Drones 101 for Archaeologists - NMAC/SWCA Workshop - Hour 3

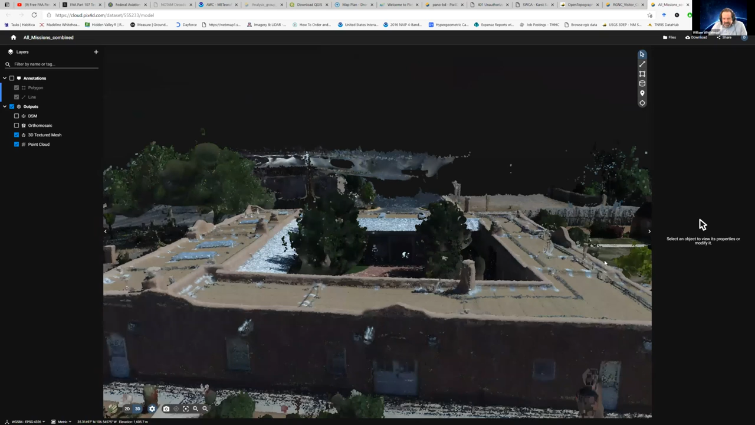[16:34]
And if we wanted to take this to the next level, we would spend, you know, 10,000 person hours making a CAD model out of this. But it would all be true because you have all the points.
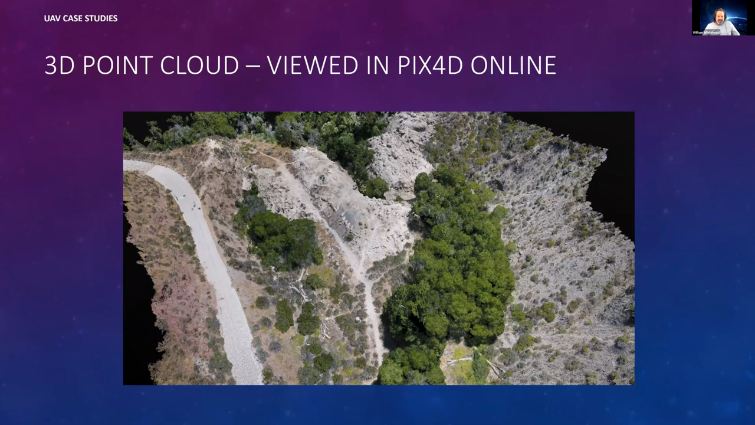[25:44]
It would just be super dangerous. You'd be on your butt half the time trying to map this. And then, you know, like, where are you going to set up all your stations to map this conventionally? Just, yeah. So drones were the way to map this for the clients. So from that point cloud, we created a digital surface model. The surface model is not the terrain.
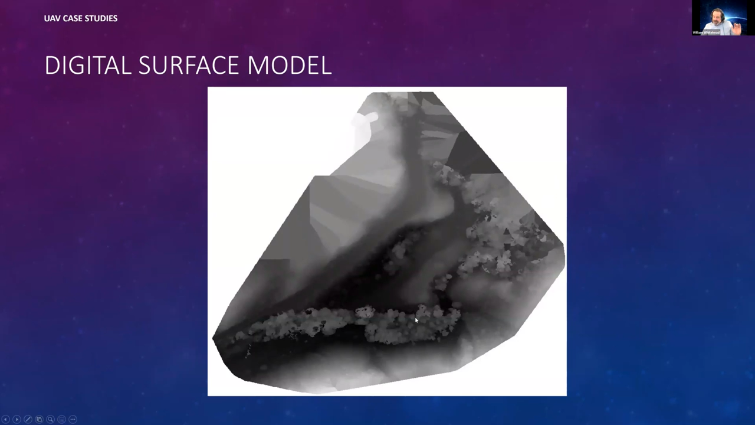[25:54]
This is what the drone saw. All right. This is what the drone saw. And then you can start to remove some vegetation. And this is the terrain model,
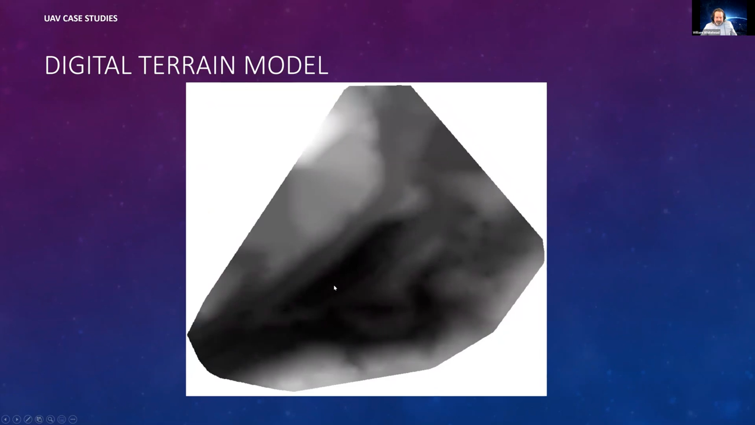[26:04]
which is taking all that junk out and showing you the low spots and the high spots. And then from that digital terrain model, here are the contours showing,
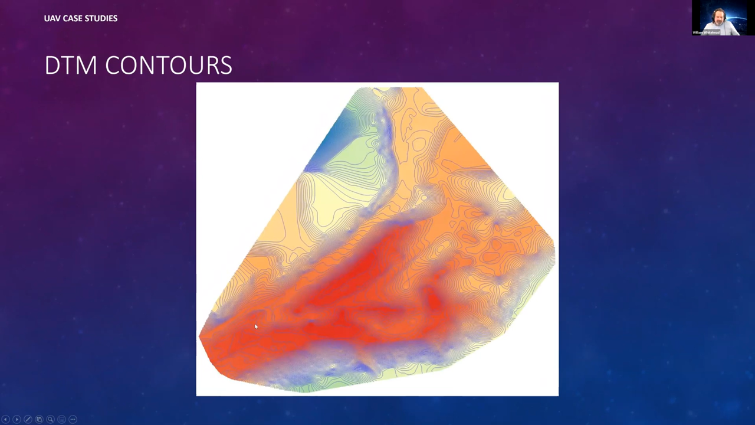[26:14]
you know, basically the contouring of, of the slopes. And then with that digital terrain model in PIX4D, you can then do elevation profiles.
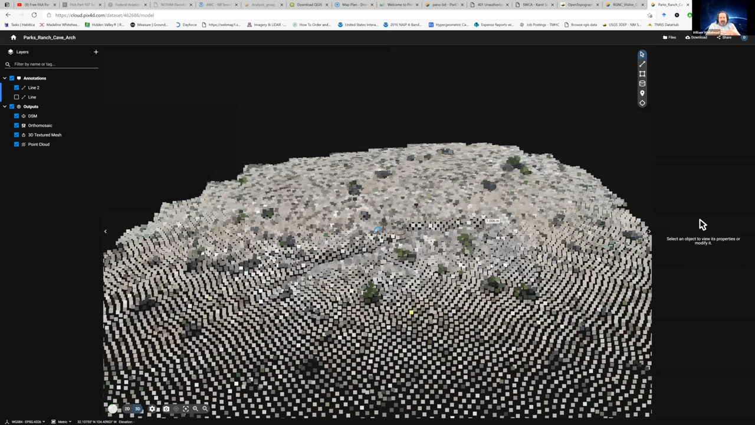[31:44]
let's say I have archaeological features that are sitting on the edge of, let's say, a cave. Or let's say that I have some, some habitations that are in the side of a cliff. And I want to map those things. You can go do that and disturb it and climb up there and knock stuff around and do all kinds of stuff. Or you can fly your drone and do this, right? Here's the point cloud. This is a canyon, a nice steep channel where you had a cave system collapse.
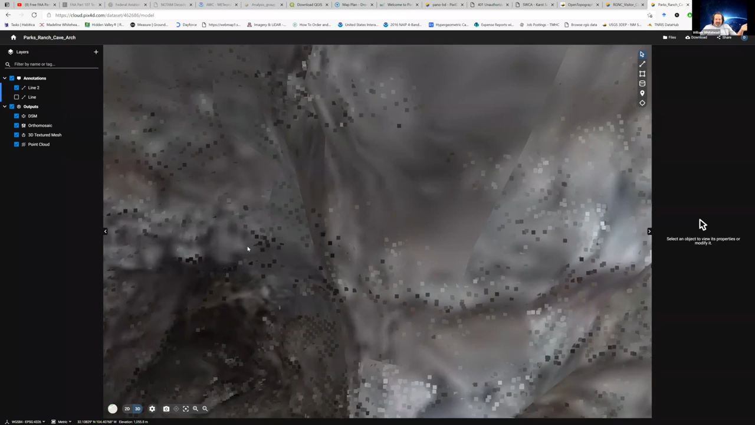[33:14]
And there I am on the outside of it, right?